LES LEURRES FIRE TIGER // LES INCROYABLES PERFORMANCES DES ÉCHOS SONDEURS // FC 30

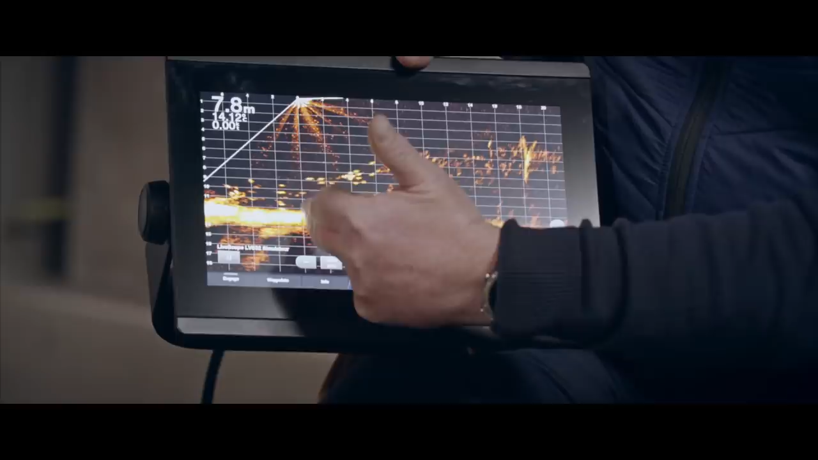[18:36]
On screen: depth 7.8 m
profondeur ici on a une échelle de portée donc là on va être capable de faire une projection et de voir ce qu'il
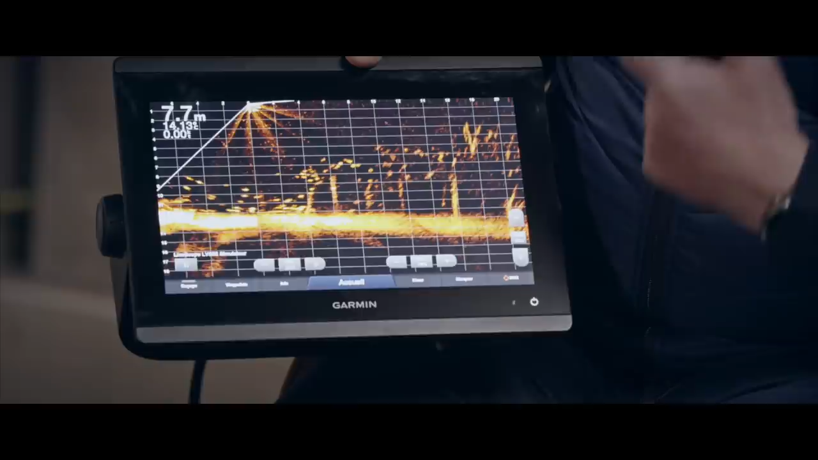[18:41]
ya dans la masse d'eau 20 mètres à l'avant du bateau donc là c'est des arbres et des poissons voilà donc là en fait on a le profil de fond et là on voit des structures des arbres et on va voir le poisson qui évolue en temps réel autour des
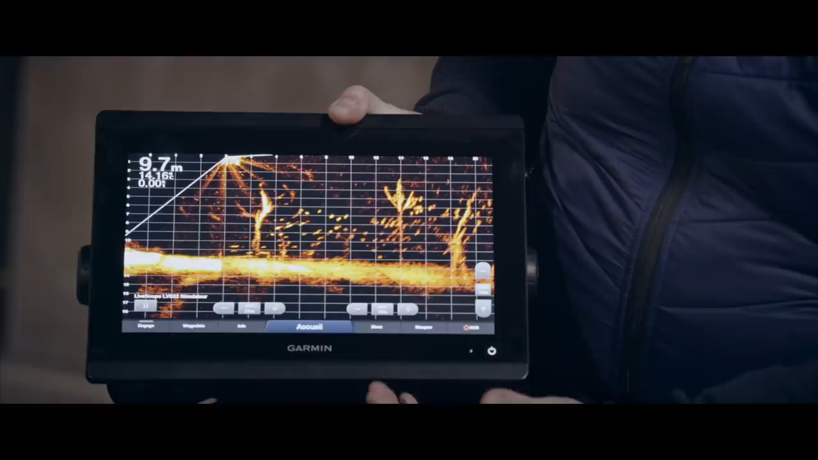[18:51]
On screen: depth 9.7 m
structures le gros avantage c'est que la structure même si on est immobile on a la structure on va voir le poisson qui
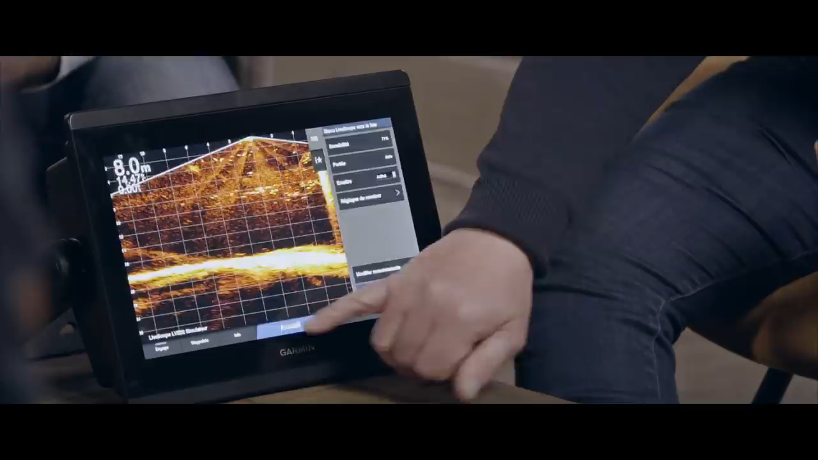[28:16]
On screen: depth 8.0 m
là on va on s'approche vraiment